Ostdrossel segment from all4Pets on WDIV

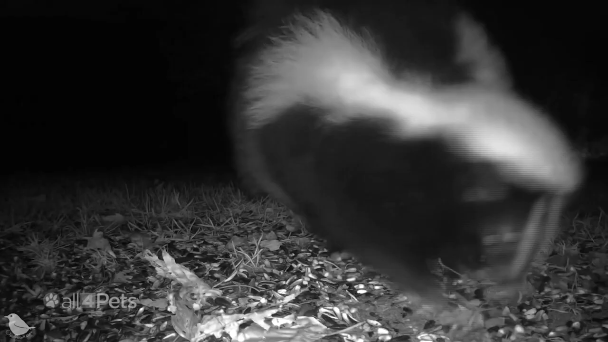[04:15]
Frogs, foxes, a raccoon and a skunk sharing a midnight snack, an owl freshening up at night, and once a totally random pig.
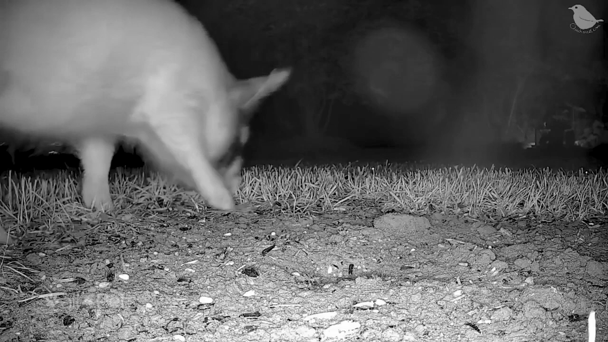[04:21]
I end up with up to 25,000 photos per camera.